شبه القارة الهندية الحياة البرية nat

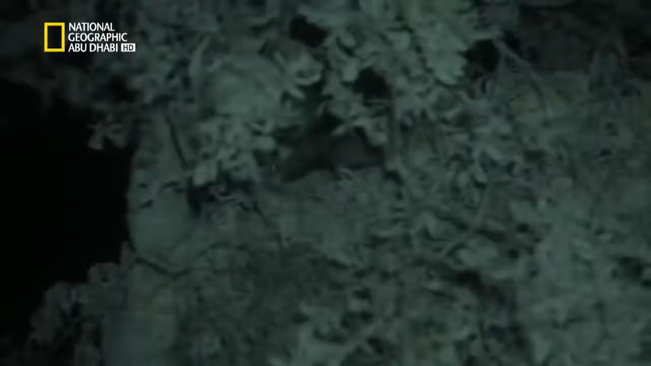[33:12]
الأول هو الهرب والاحتماء، وهو متسلق بارع. النمور هي من أمهر القطط الكبيرة في التنقل بين
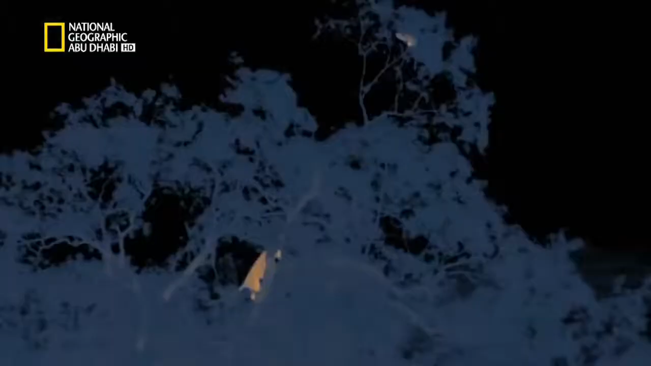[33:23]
الأشجار، لكنها لا تضاهي الزباد براعة.
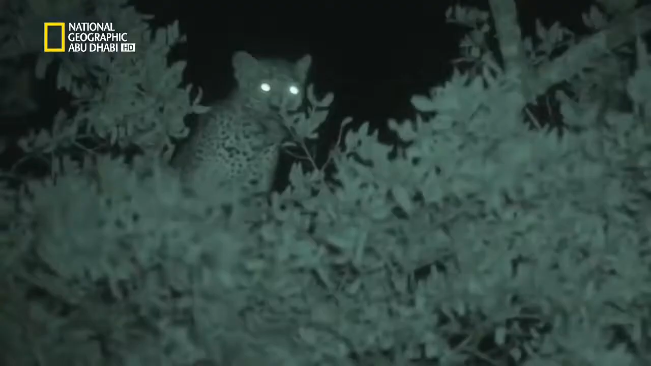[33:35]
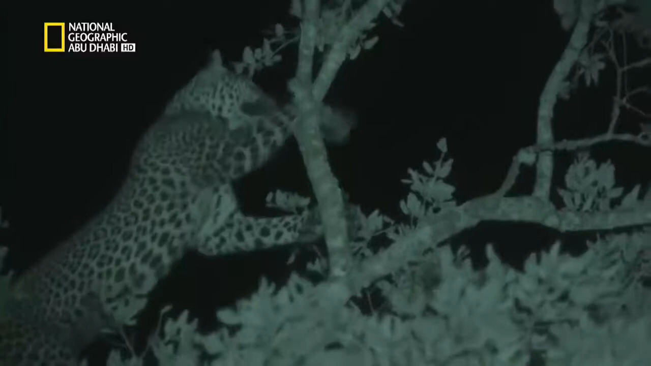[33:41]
ليس أمام الزباد طريق آخر، بينما يخاطر النمر بالتسلق أكثر للإمساك بوجبته.
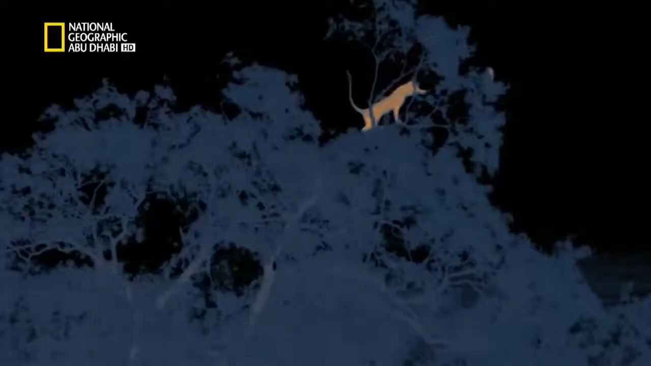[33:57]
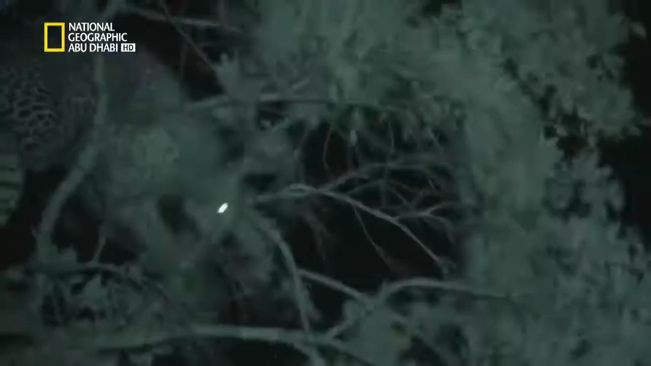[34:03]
وبوثبة واحدة فهي تتحدى الموت حرفياً، إذ يقفز